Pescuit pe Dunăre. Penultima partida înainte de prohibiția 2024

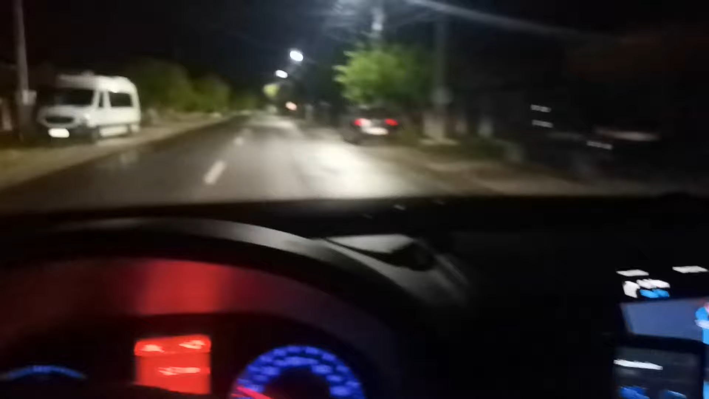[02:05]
A tot plouat pe drum, ba a plouat, ba s-a oprit. Dăm înainte, mai avem un pic.